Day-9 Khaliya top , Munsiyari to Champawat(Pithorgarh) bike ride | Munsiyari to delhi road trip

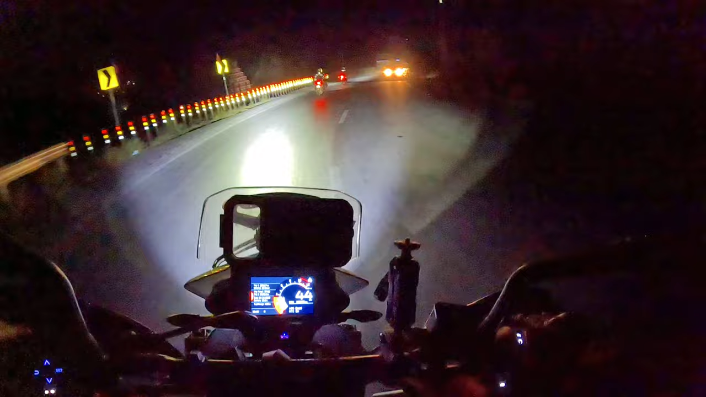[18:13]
तो मैंने अपनी ही बाइक की फॉग लैंप ऑन कर दिया है, देखिए कितनी तेज रोशनी है इसकी, रोड बिल्कुल चमक जाती है।